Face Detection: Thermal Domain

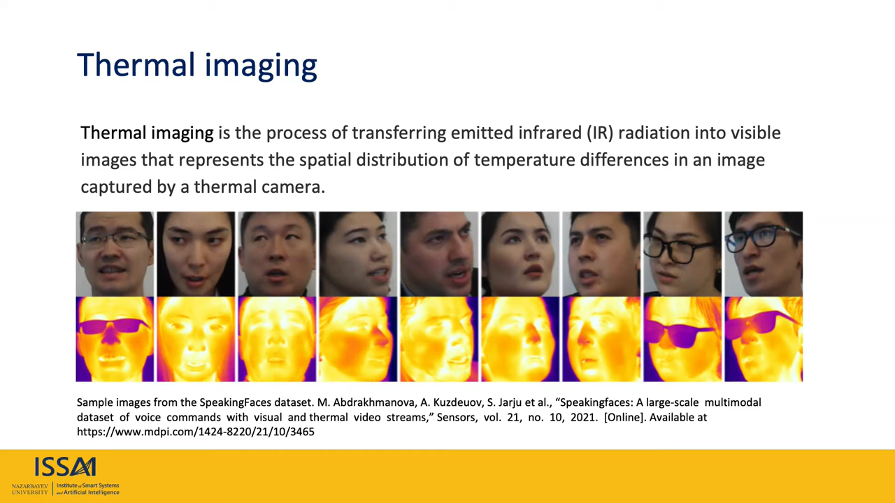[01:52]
This allows infrared sensors to operate in absolute darkness. This sensor property makes thermal imaging especially interesting for applications with high variance in lighting conditions. Currently, the applications of thermal imagery depend on its two main properties which are illumination invariant
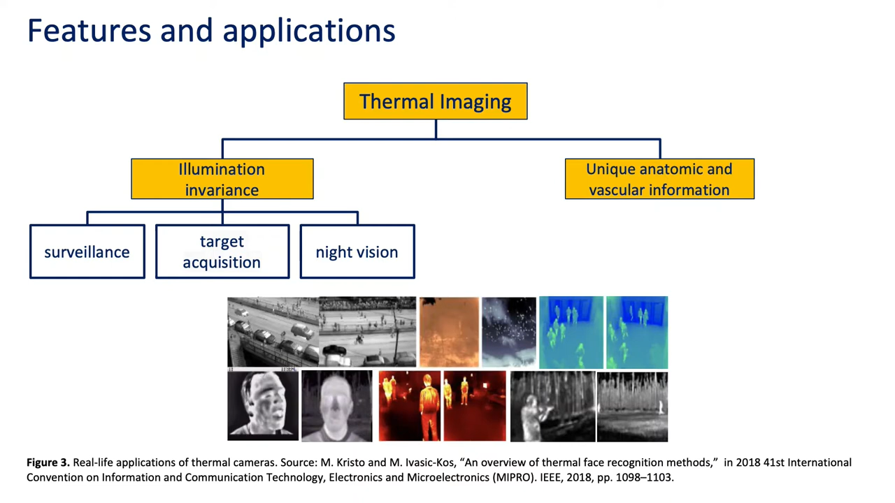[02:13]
and the ability to extract unique physiological features. The former property opens the door for surveillance, target acquisition, night vision. And the latter property allows thermal imagery to be extensively used in medicine and biometrics, for example, fever detection, affective state analysis and emotion detection.